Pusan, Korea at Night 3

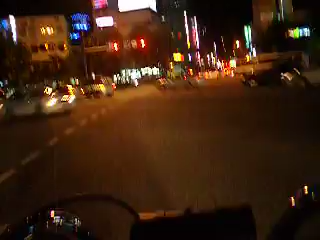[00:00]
Alright, make this little hairpin turn thingy here, and get headed where we need to go.
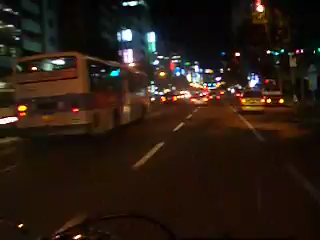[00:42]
Just keep smoking your cigarette, idiot. This here is Samyung, this is where the young crowd hangs out, the late teens to mid 20 something. All down this street here. Oh, this is nice, hello sir.
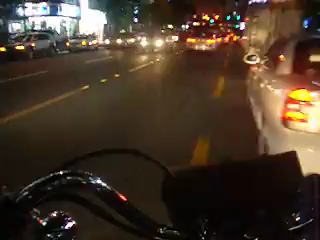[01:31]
Crap. Completed itch. Okay, now we have to sit here and wait for about 10 minutes to go through 5 different intersections.